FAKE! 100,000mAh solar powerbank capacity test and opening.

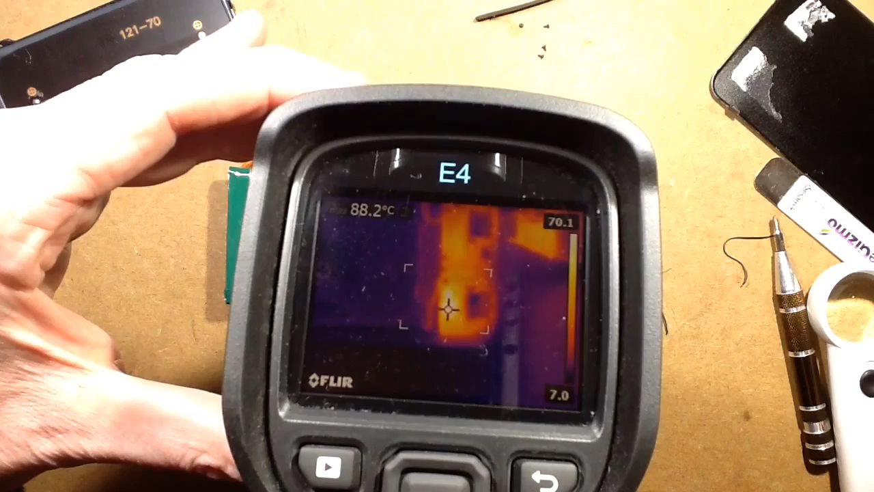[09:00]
On screen: spot 88.2°C
87 degrees Celsius Which isn't, you know, it's not that dramatic to be honest There's nothing really obviously hot The switching component I'm not even sure The switching component is because I can't see it heating up Is it this?